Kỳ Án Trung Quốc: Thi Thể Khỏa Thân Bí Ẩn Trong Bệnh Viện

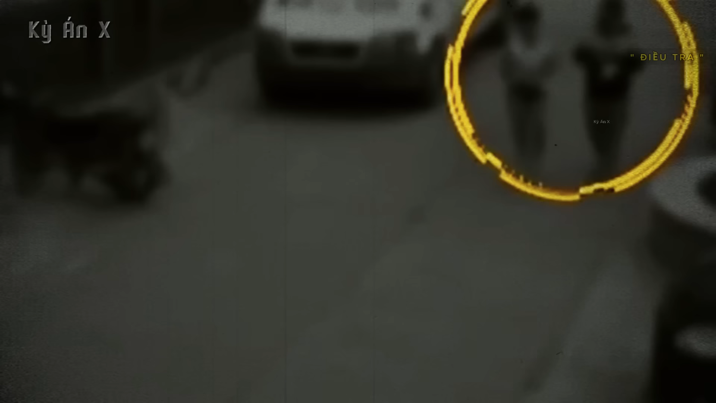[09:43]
camera an ninh đã ghi lại hình ảnh một người đàn ông và một người phụ nữ đi sát cạnh nhau, cả hai dường như quen biết và trò chuyện thân mật, khoảng cách rất gần.